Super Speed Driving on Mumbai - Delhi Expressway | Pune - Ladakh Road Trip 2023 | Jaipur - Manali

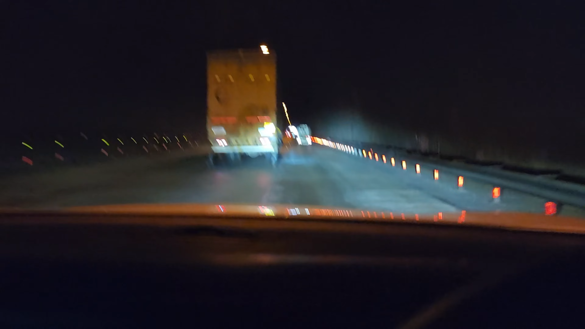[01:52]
ब्रेक मारा, वाह वाह। टाइगर है? नहीं लायन। लायन है कहाँ? अच्छा ये देखिए खींच दिया लायन। अरे भाई ज़्यादा तेज मत चलाओ यार, टनल है, इसका रडार सेंटर सा जो है ना और वो बहुत स्मार्ट है। चलिए लेफ्ट लेके निकलिए, वापस आ गए जयपुर। यहाँ से दिखा रहा है हमें 209 किलोमीटर 209 टोंक 105।
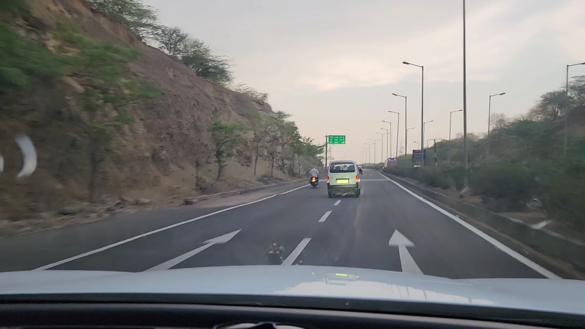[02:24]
तो गाइस ये रोड जो है ये कनेक्ट होता है अलवर होते हुए दिल्ली को, दौसा में जाकर के रुकेंगे।
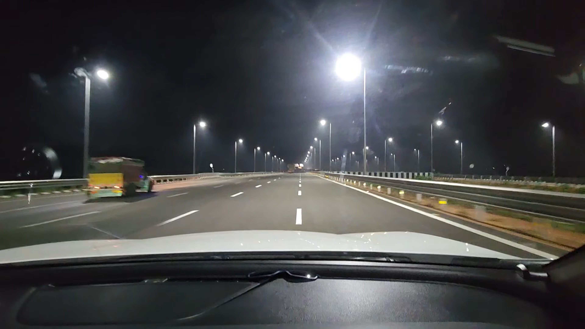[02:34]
ये हाईवे बहुत मस्त बनाया है और डिस्टेंस दिल्ली 278 किलोमीटर, आगरा 219, जयपुर 102,
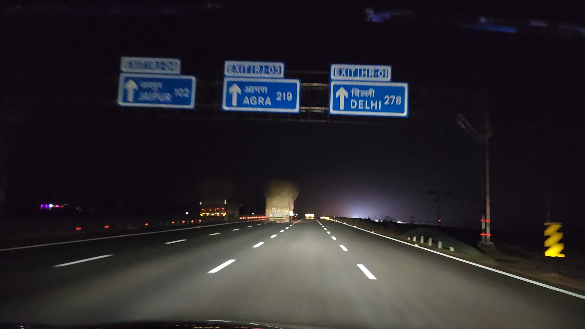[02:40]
अलवर जहाँ ख़त्म होता है वहाँ से राजस्थान ख़त्म हो जाता है। स्पीड लिमिट 120 का दिख रहा है इसके ऊपर और ट्रक का 80 बस का 100, ओवरटेकिंग लेन एक राइट साइड में। दौसा से अलवर को कनेक्ट करके और ये दिल्ली को जो कनेक्ट होता है इसमें बहुत ज़्यादा चेंज हुआ है। मैं जब बैक इन 2009 में पास आउट होकर इधर से गया था,
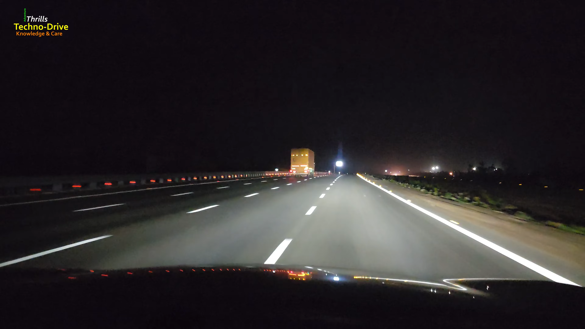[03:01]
मेरा इंजीनियरिंग कॉलेज इधर ही था, तो उस टाइम पे ये 2 लेन + 2 लेन का रोड था, बट अभी देख रहा हूँ कि ये बिल्कुल आमूलचूल परिवर्तन हो गया है। मतलब रोड से ये एकदम से समृद्धि एक्सप्रेसवे जैसा लग रहा है, मतलब ये बिल्कुल नॉन स्टॉप है। गूगल जो लोकेशन बता रहा था वो तो स्लो बता रहा था बीच बीच में,